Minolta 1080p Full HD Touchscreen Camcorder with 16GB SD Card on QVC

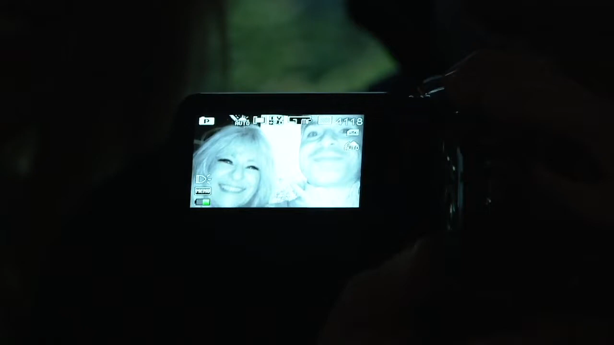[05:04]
That is so cool. I'll turn it off real quick so you can see it. So right now it's off. So imagine you're at a birthday party and everybody looks like this.
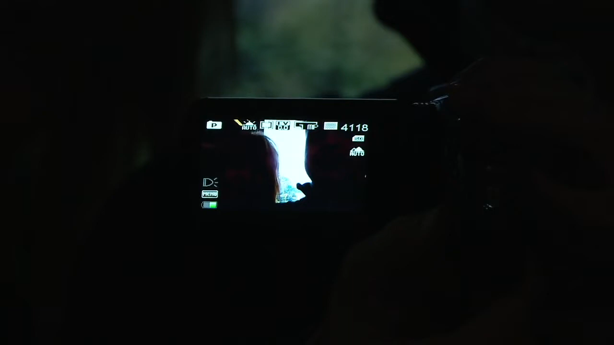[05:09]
You can't tell who's who. You press the button and now you see everything.
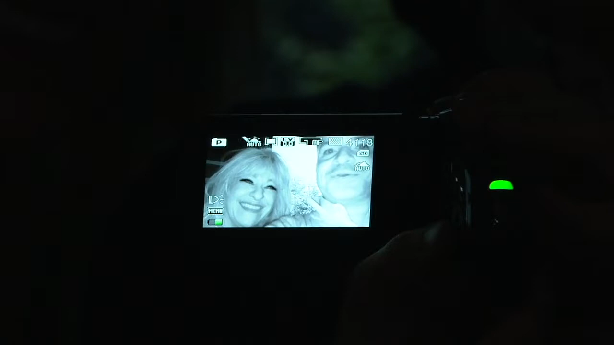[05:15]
Everything. I love it. So now we can even go darker and actually really make it you know really see what we're doing.
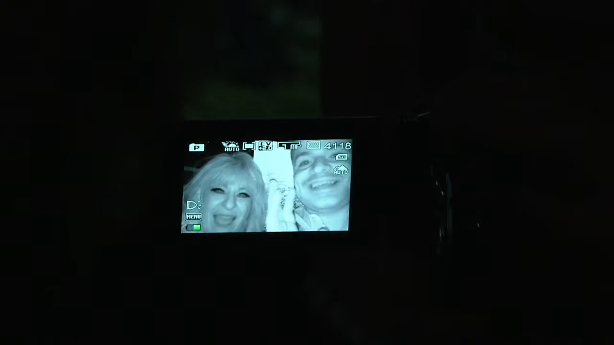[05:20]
But the fact that how many cameras that you know they can actually shoot in
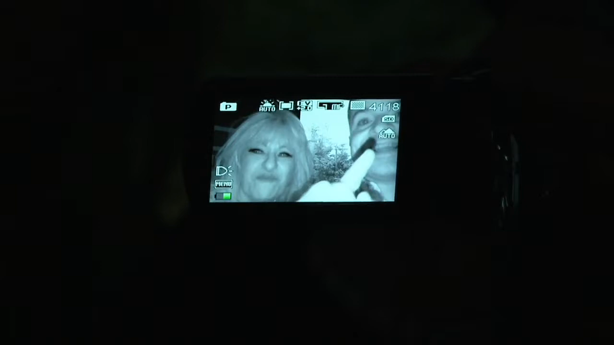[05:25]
infrared in this is like the stuff that you would see in military.